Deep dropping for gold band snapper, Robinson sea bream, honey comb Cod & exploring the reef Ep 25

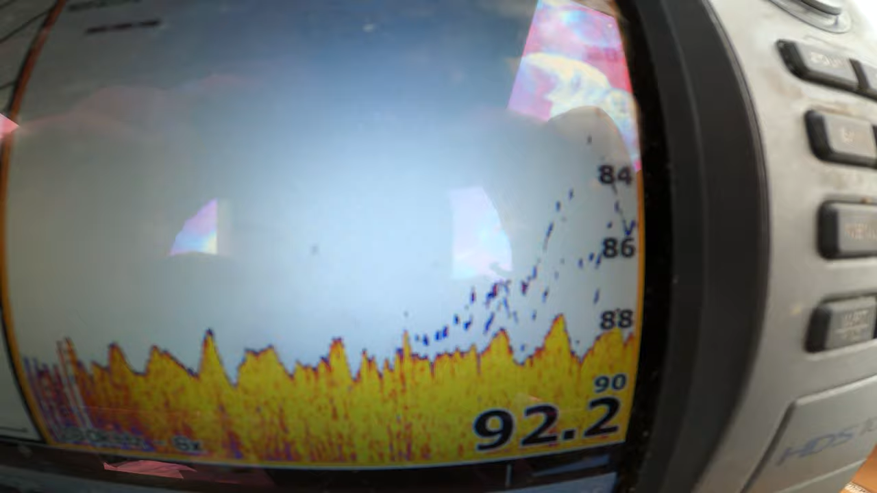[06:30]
That's what we're looking for. As you can see, we're in 87.9 meters. He's got all that fluff coming off the bottom there.